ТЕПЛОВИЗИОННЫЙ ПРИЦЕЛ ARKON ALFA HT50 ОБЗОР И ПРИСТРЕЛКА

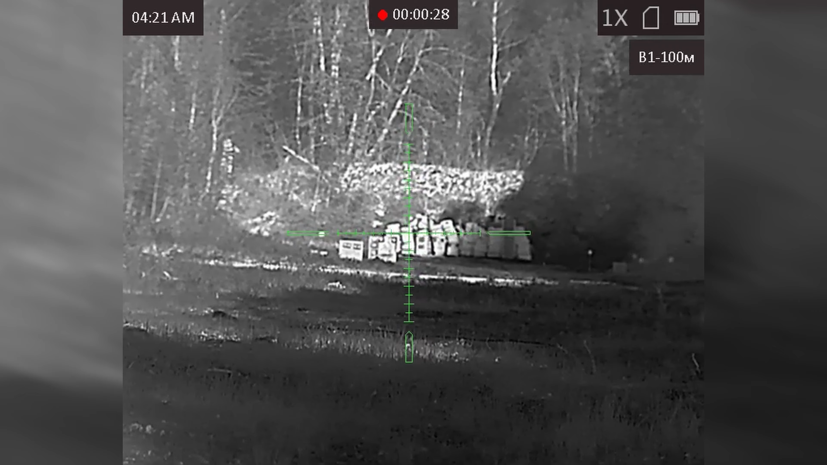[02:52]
И пробуем что-то увидеть на мишени. Так, прицел может менять кратность. Так как мишень далековато у нас на дистанции 100 метров,
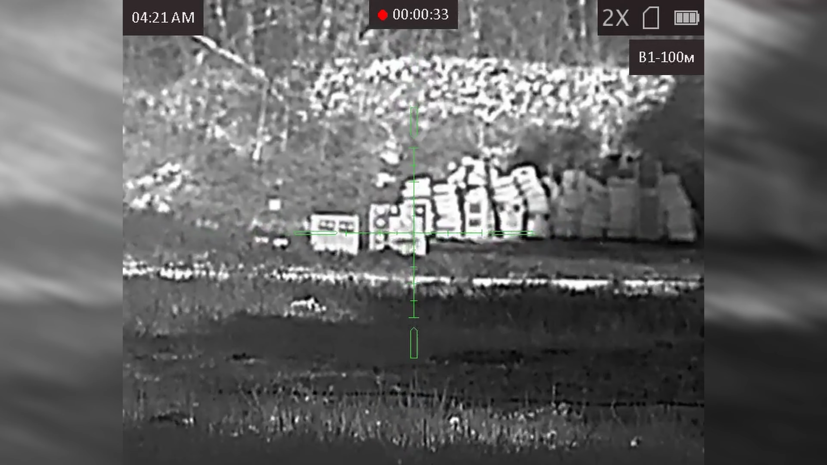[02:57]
я бы поменял кратность на более высокую.
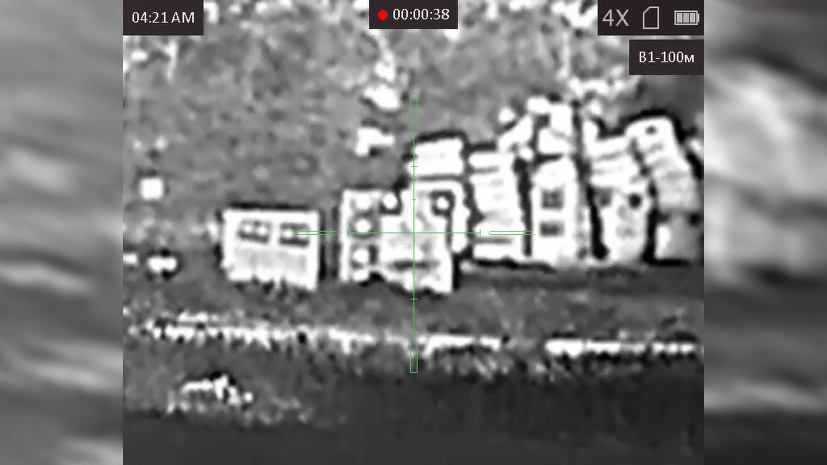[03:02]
Чтобы мне было лучше видно эту мишень. Итак, кратность у нас 4. Пробуем.
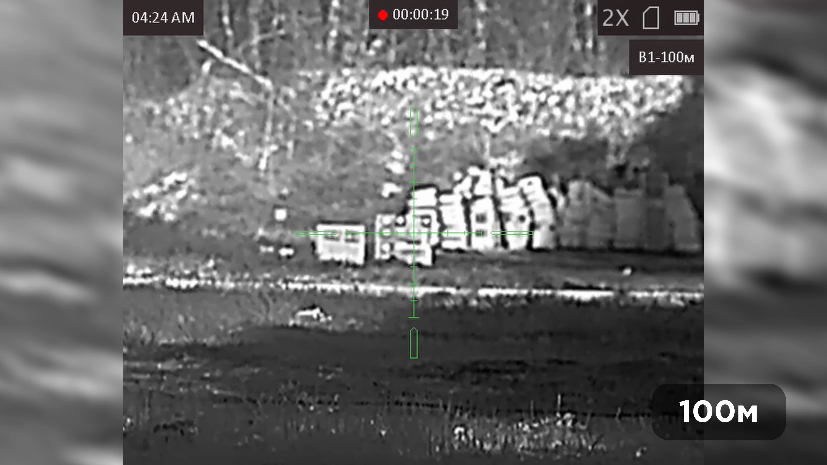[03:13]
Всё равно нам ничего не видно, куда мы попали. Я останавливаю запись.
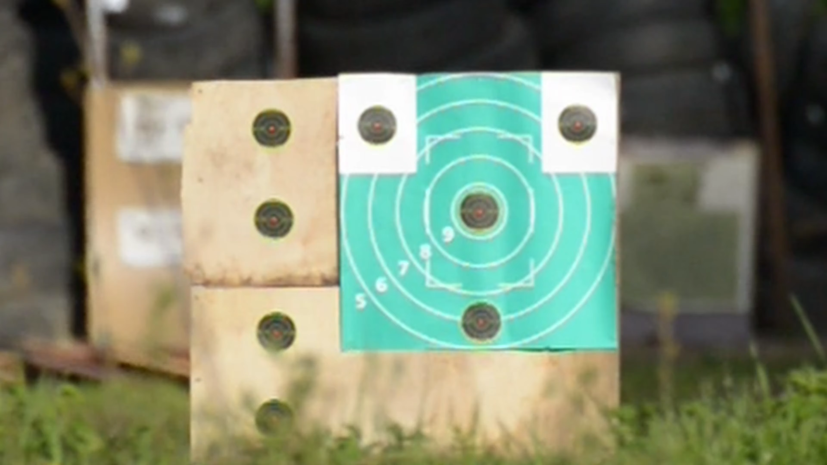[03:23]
А, вижу, куда попал. Значит, есть сразу мишень. Уже проще. Попадание у нас... Сейчас я попробую включить запись и войти в меню. Я вывел сейчас карабин в центр, куда мы целились с вами.
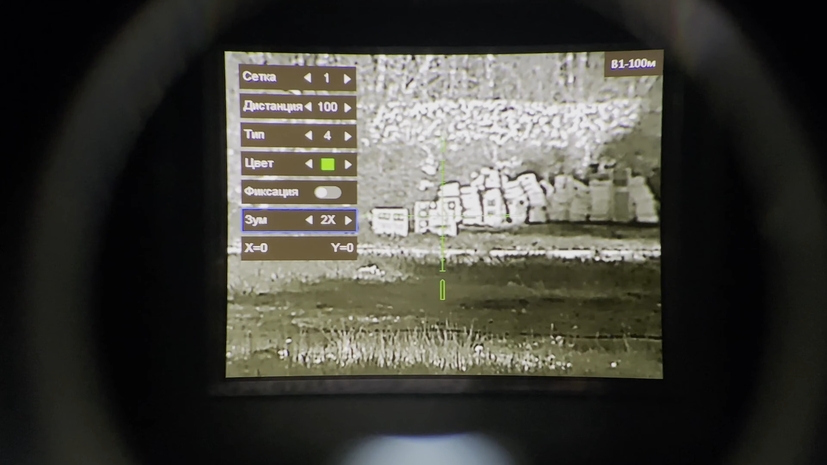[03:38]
И далее я делаю поправку.
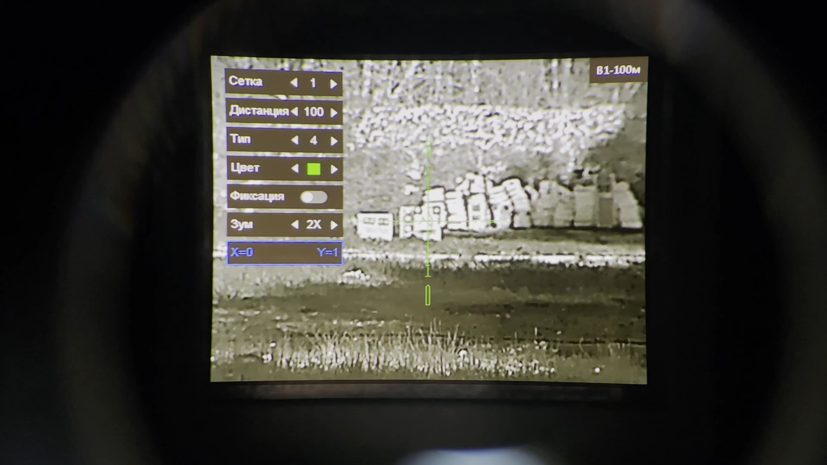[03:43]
Ой, не сюда. Мне нужно наверх поднять. Вот я попал вправо в верхний угол. Ну, вот, в общем, нужно вот это корректировать. Мне просто через телефон действительно не очень удобно видно.
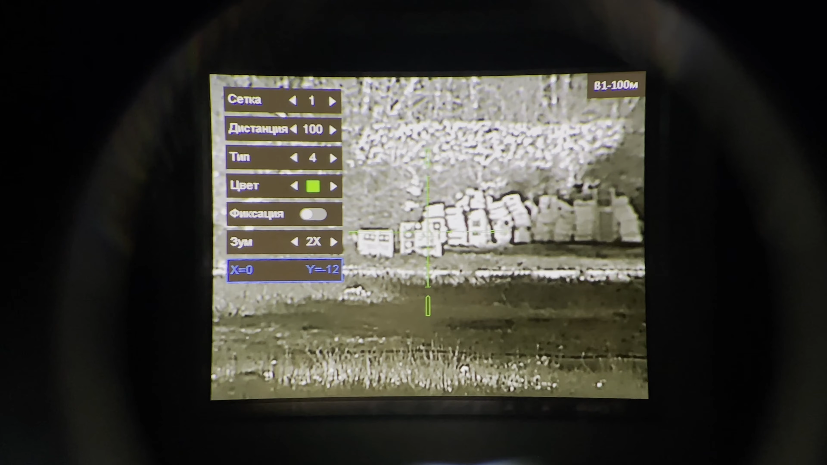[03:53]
Я сейчас делаю это без телефона, потому что мне очень плохо видно. То есть мы должны попасть сюда. Так, не сюда, а вот сюда. Я веду. И у нас получается вот наше попадание вот здесь вот получается. Вот. Так, чуть ниже.
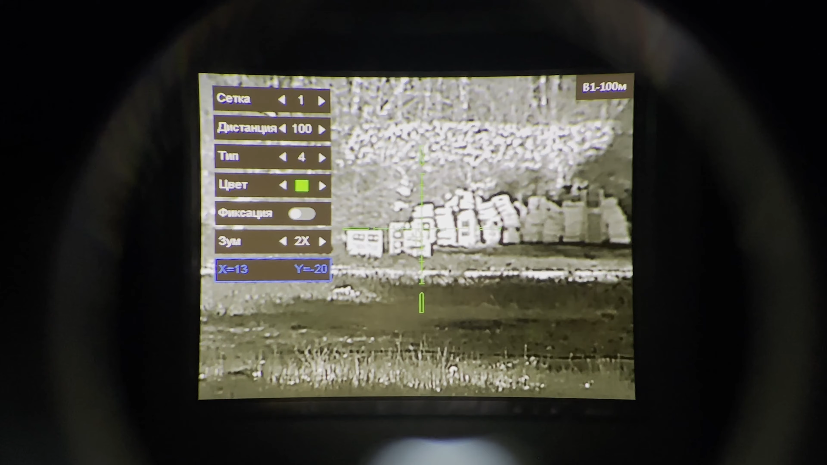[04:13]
Вот таким образом. Всё, нажимаем кнопку «Сохранить». И у нас всё сохраняется. Удерживаем кнопку центральную. Всё, мы переходим обратно в меню. Здесь мы тоже удерживаем кнопку.
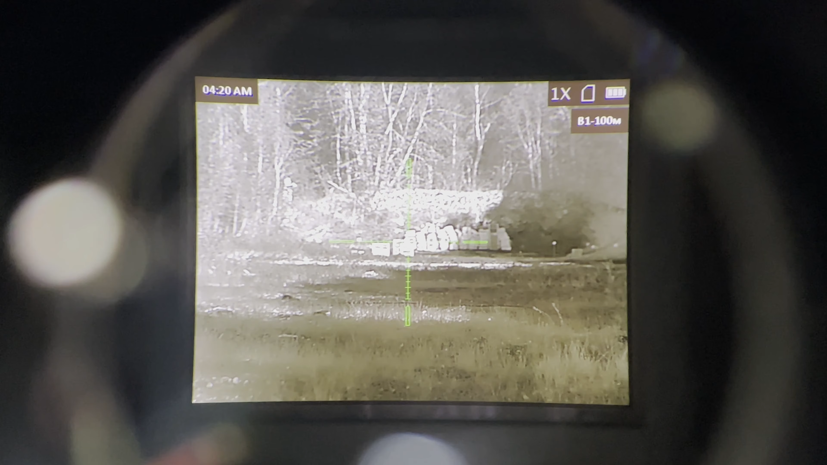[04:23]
Мы можем дальше стрелять, продолжать. Давайте будем дальше продолжать стрелять. И посмотрим, куда мы попали.
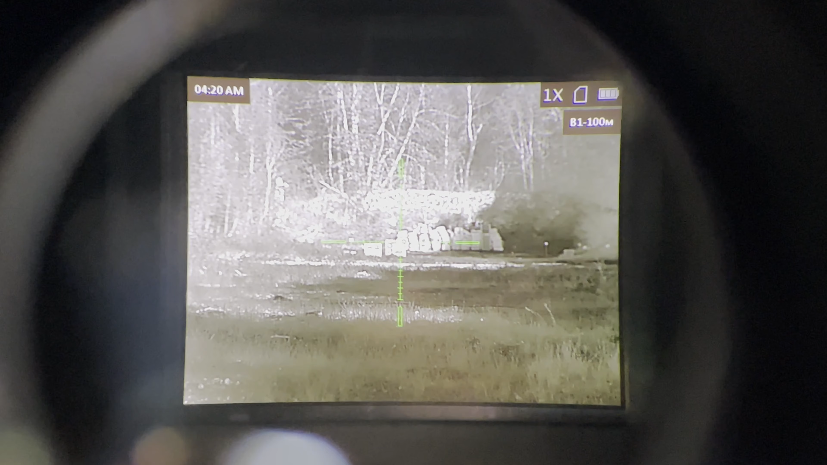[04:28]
Должны попасть уже в центр мишени. Дальше уже более точно подведём. Друзья, всё, пробуем.